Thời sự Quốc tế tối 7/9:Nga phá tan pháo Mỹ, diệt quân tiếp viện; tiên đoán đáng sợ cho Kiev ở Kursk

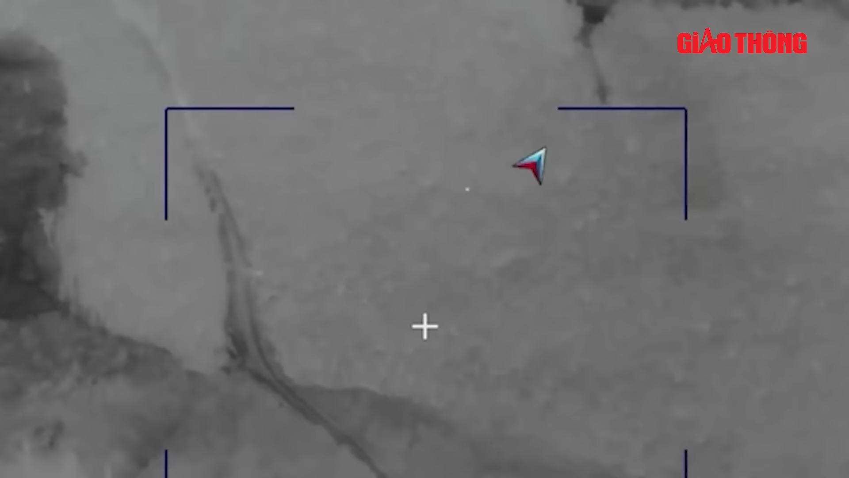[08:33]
Bộ Quốc phòng Nga vừa đăng tải một video tập kích cỗ pháo phản lực M-270 của Ukraine tại tỉnh Sumy.
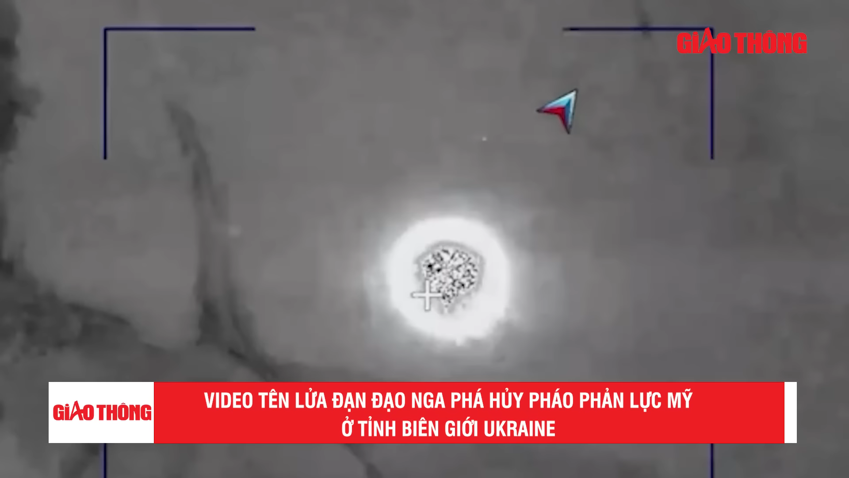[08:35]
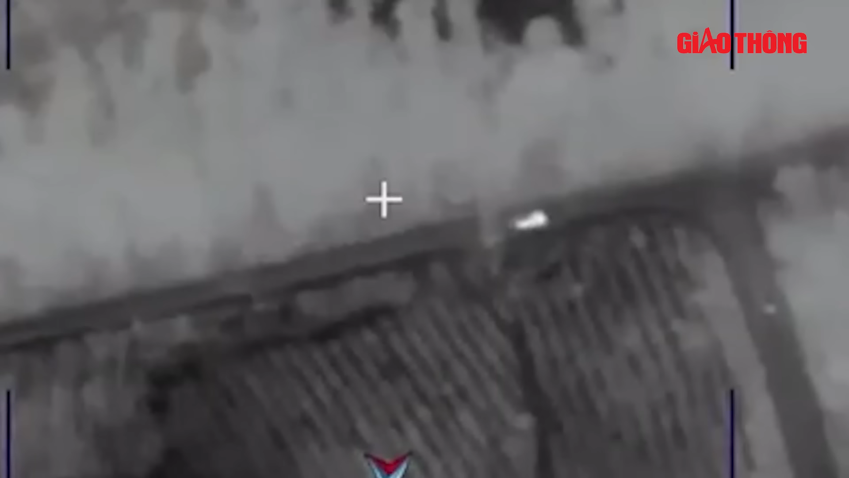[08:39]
Vụ tập kích trên đẩy ra gần làng Moritskza, cách thành phố Sumy của Ukraine 20 km về hướng đông bắc.
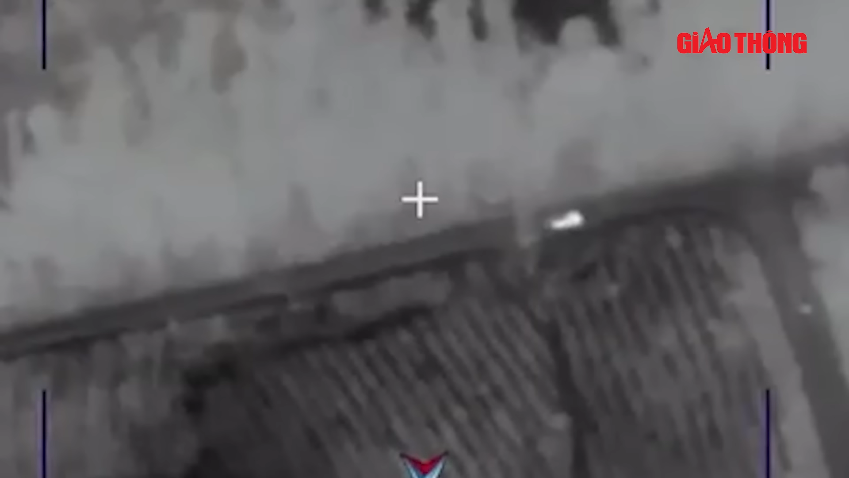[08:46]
Thông báo từ Bộ Quốc phòng Nga nêu rõ, máy bay không người lái UAV của quân đội Nga tại làng Moritskza ở tỉnh Sumy đã phát hiện pháo M-270 Ukraine đang di chuyển. Trong khi xác nhận toà độ chính xác nơi ngụy trang của cỗ pháo, các chỉ huy đã quyết định sử dụng tên lửa đạn đạo Eskander-M.
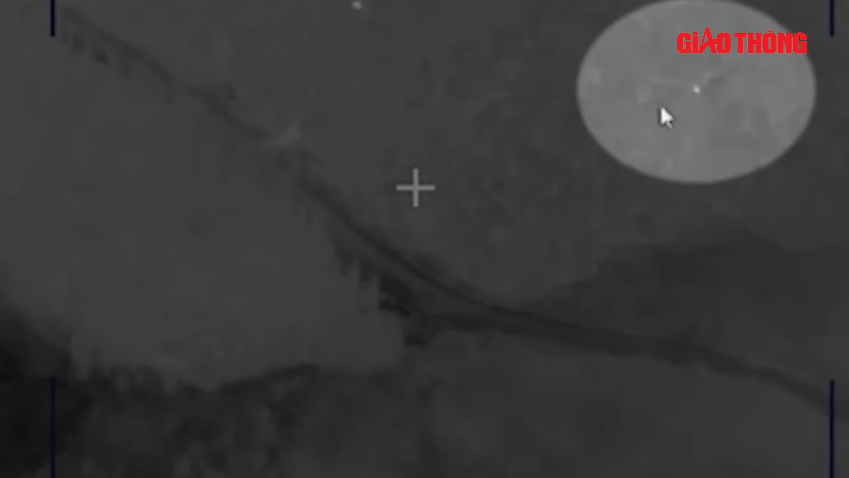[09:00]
Sau đòn tập kích từ tên lửa, cỗ pháo M-270 đã bị phá hủy. Đoạn video được quân đội Nga đăng tải cho thấy, UAV Nga thông qua camera giám sát ban đêm đã phát hiện khí tải Ukraine đang di chuyển từ đường lớn vào trong rừng.
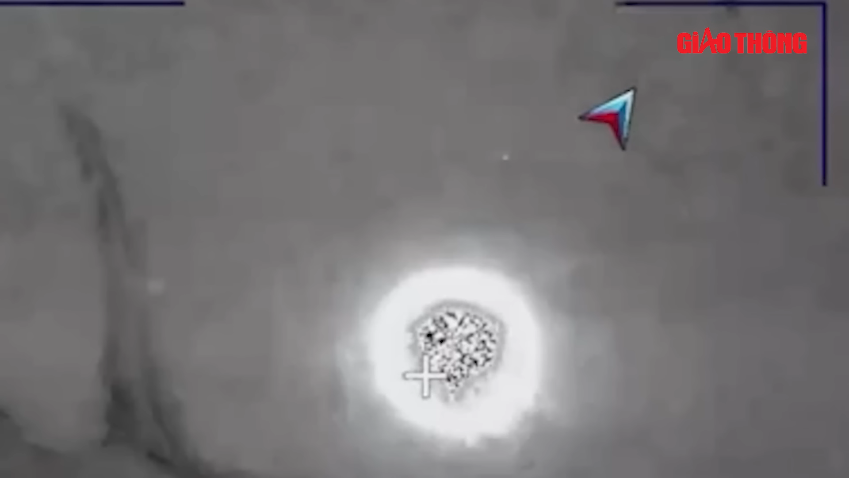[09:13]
Sau đó, một quả tên lửa đã bắn thẳng vào vị trí được cho là nơi ngụy trang của cỗ pháo M-270.